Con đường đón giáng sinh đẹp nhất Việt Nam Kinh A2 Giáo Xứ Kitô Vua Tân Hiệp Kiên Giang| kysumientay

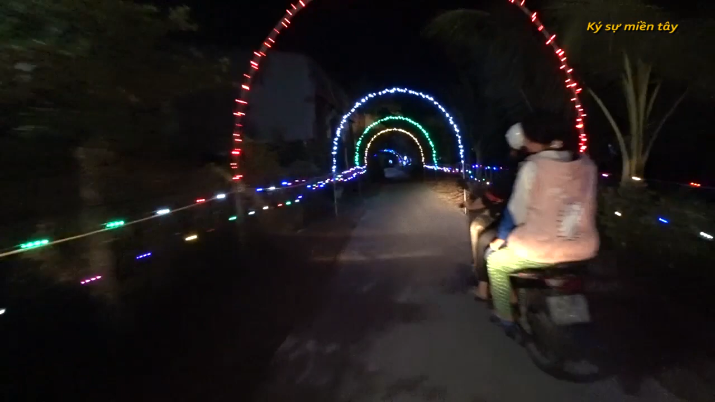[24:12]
Lâm thấy bị một vùng biển số xe ở bên 67 là ở tỉnh An Giang.
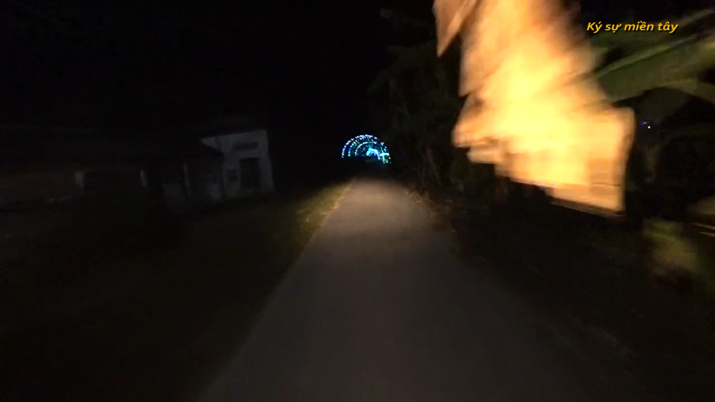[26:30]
Hầu như Lâm thấy nhà nào cũng có một cái trang trí đèn ở phía trước nhà hết, ít hay nhiều thôi.